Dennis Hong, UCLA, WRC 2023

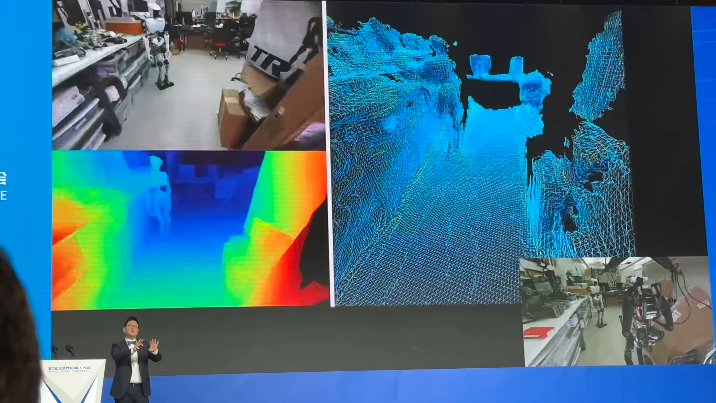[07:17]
So, the robot is understanding the environment using its sensors. In this case, using a camera. Oh, a stereo camera.
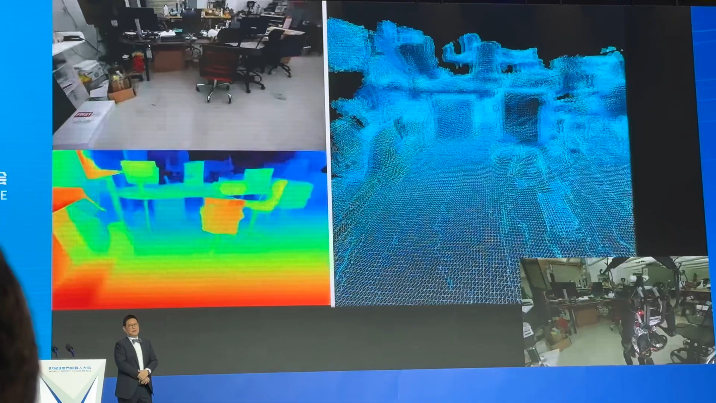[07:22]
This robot can walk up to 2.1 meters per second.